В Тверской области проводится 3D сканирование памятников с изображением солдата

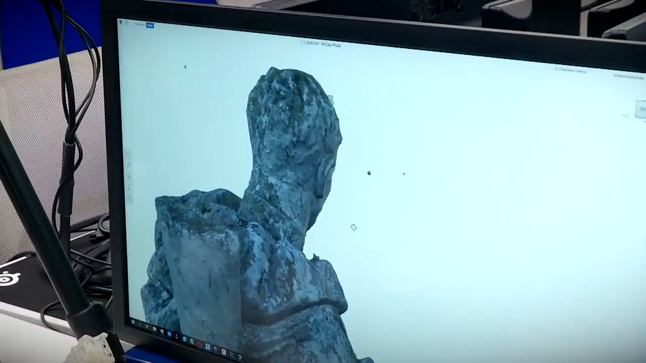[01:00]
Процесс создания 3D-модели из нескольких изображений одного объекта, сфотографированного с разных углов.
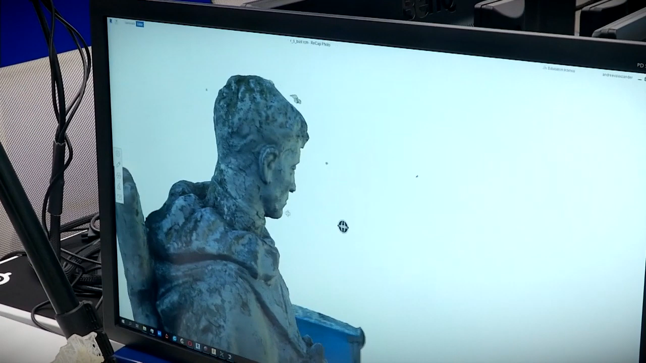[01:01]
Полученные данные обрабатываются в специализированных программах для печати на 3D-принтере.